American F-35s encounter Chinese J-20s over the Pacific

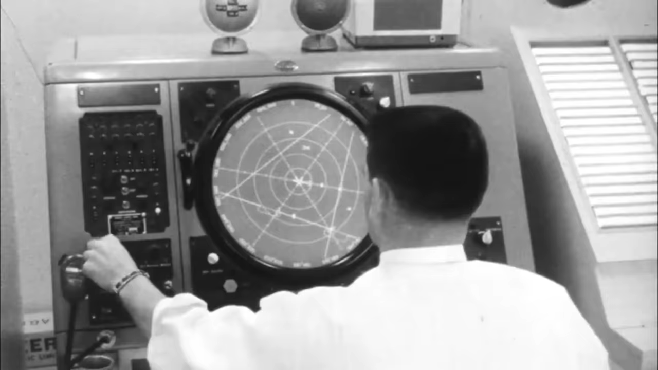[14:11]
which is that RCSs are incredibly difficult to calculate, and not often publicly disclosed.
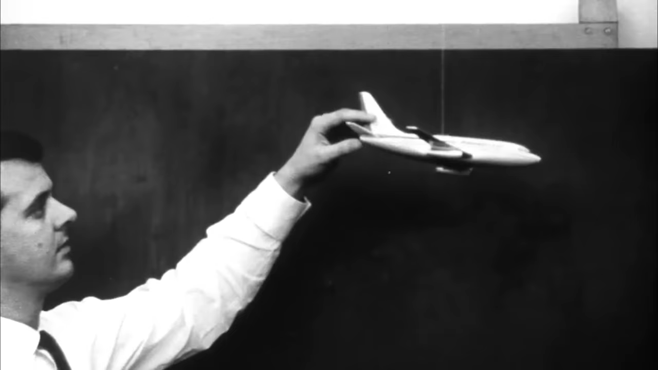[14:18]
It's also really important to remember that an aircraft's radar cross-section changes depending on the angle of observation,
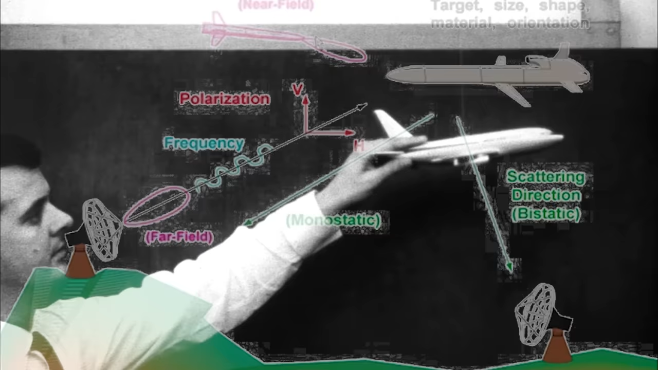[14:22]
or where the aircraft is in relation to the radar array.
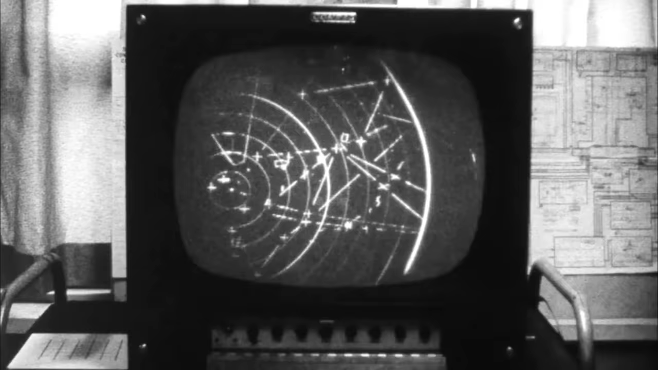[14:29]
Now, if you've never heard the term radar cross-section before, technically speaking,
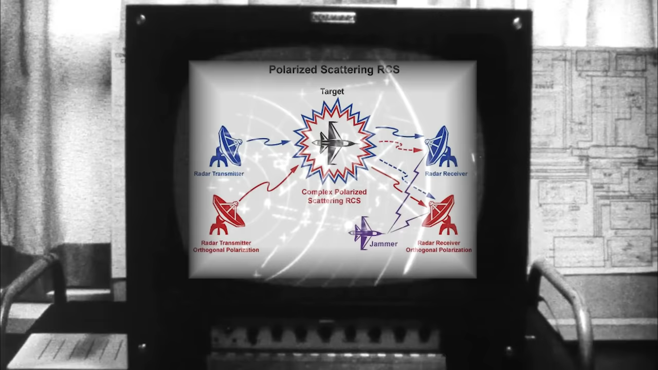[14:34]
it's the ratio of backscatter power to the power density that's received by a target. But that's sort of technical jargon mumbo-jumbo.
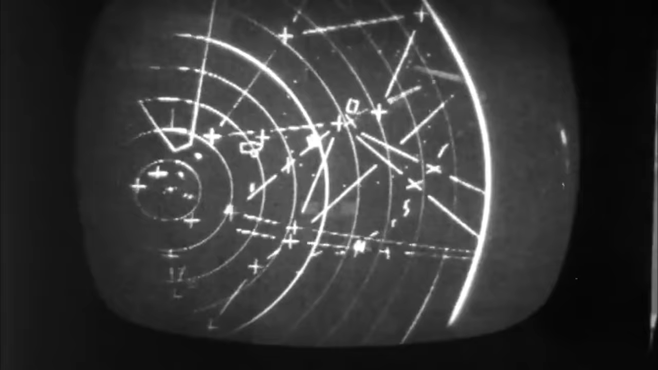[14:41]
For our purposes, a radar cross-section is the size of an aircraft's radar return.
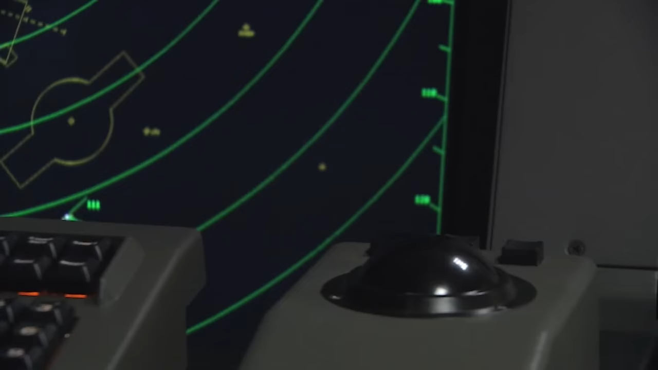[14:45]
The larger an aircraft's RCS, the larger it appears on radar, the easier it is to detect and potentially target.